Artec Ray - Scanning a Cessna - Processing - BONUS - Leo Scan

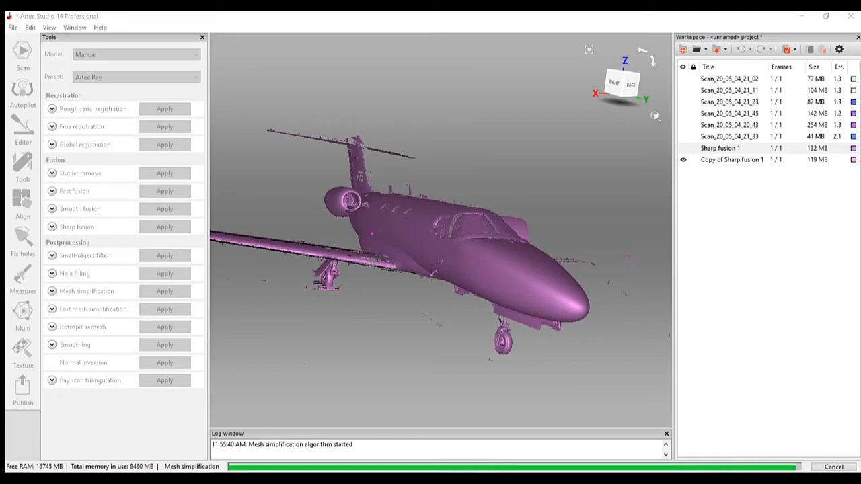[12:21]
All right, so now we're at 749,999 polygons.
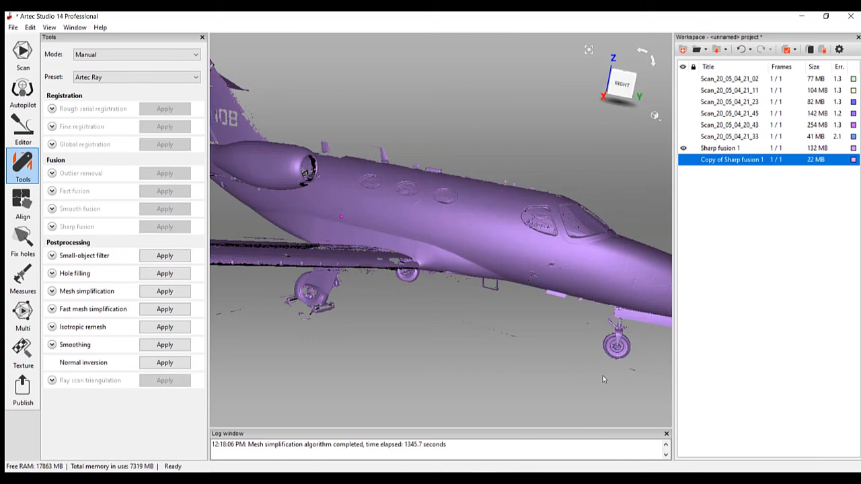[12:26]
If you look at the two, let's zoom in because we have some really good detail here.
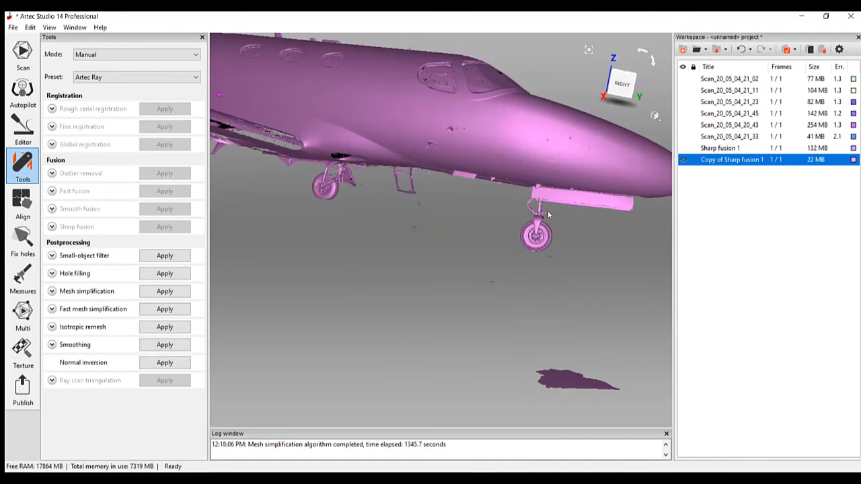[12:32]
Really does not look bad at all. You're still getting a lot of great detail.
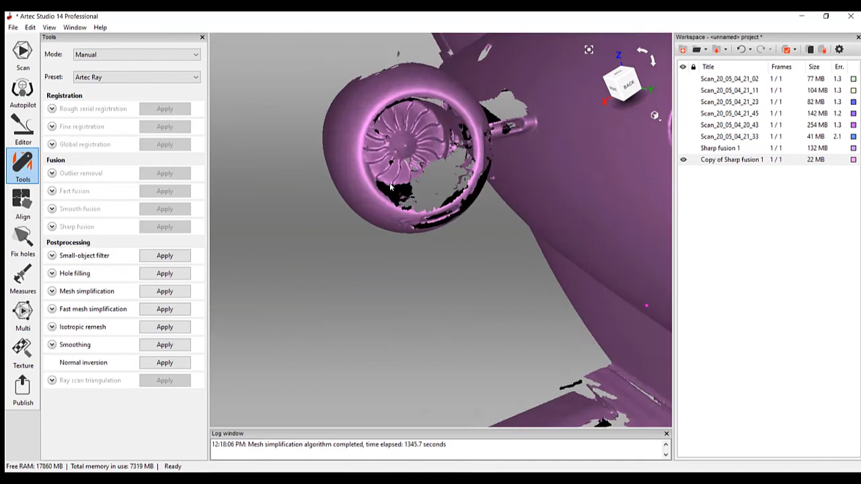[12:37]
If we go back and forth here, I mean, you barely even notice that. Excellent.
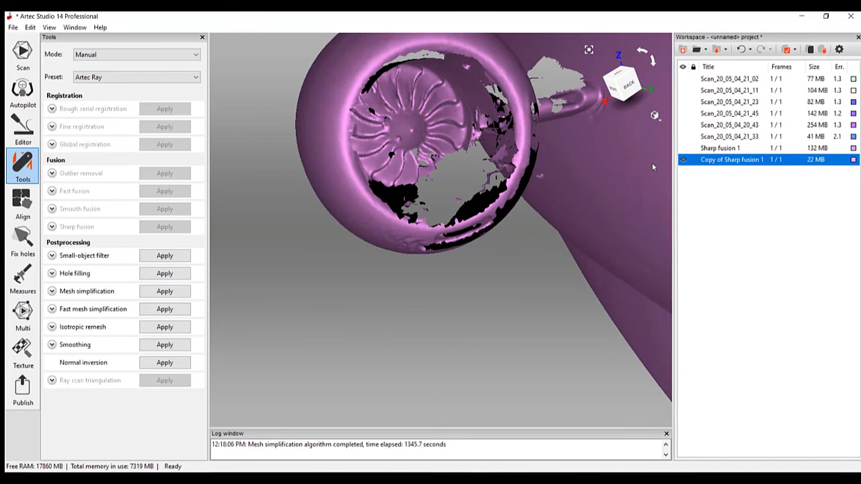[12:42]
So what we want to do since we are done is we want to export our scan. And we're just going to click export mesh.